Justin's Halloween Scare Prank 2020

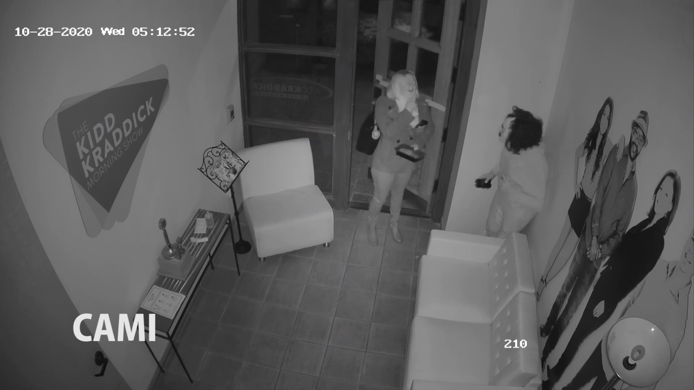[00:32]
oh my god you got me good you got me really good what's up man
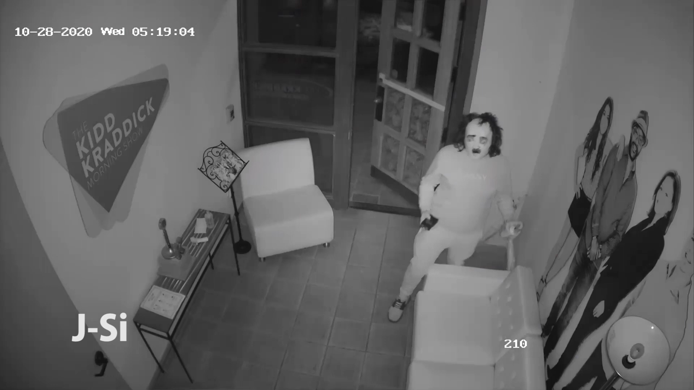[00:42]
whoa stop it
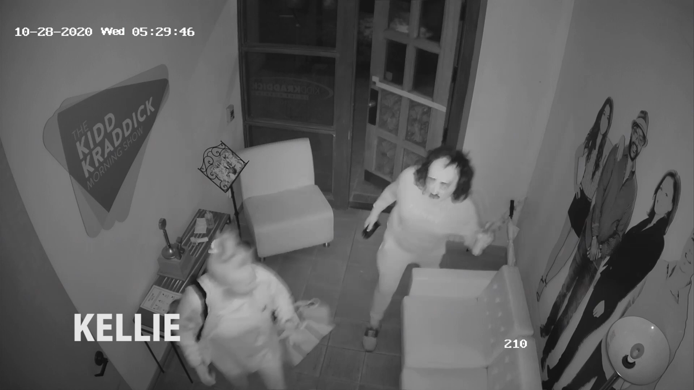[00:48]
you just got scared yeah i got scared